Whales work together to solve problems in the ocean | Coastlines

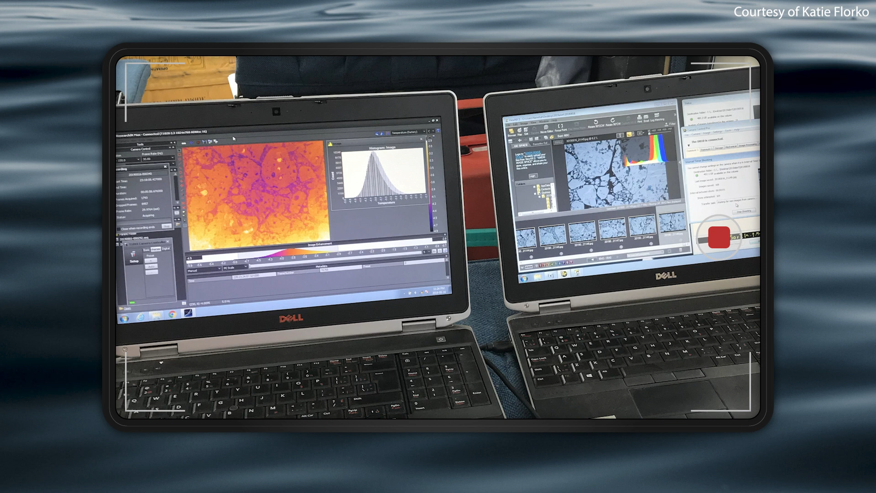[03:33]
The narwhal themselves showed up as a little hot spot in the water.
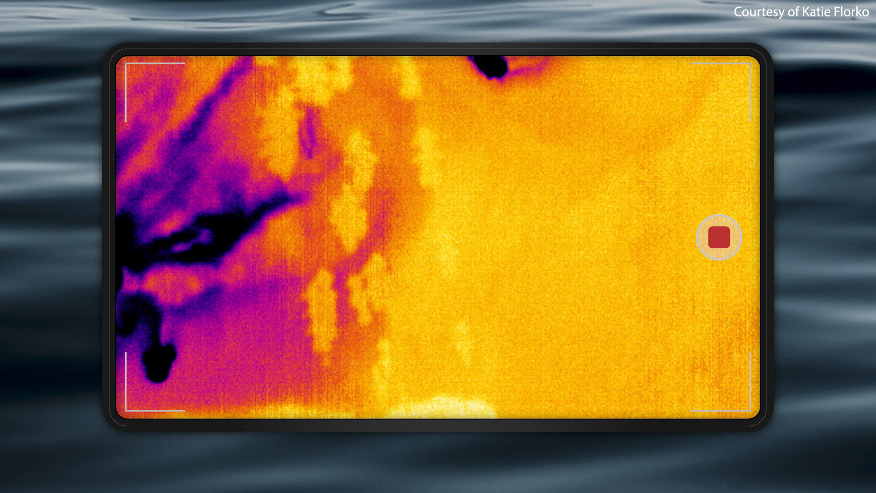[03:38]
But what was more surprising is that we also saw what we call a fluke print in the water behind them. What is a fluke print? It's a patch of calm water left behind on the surface.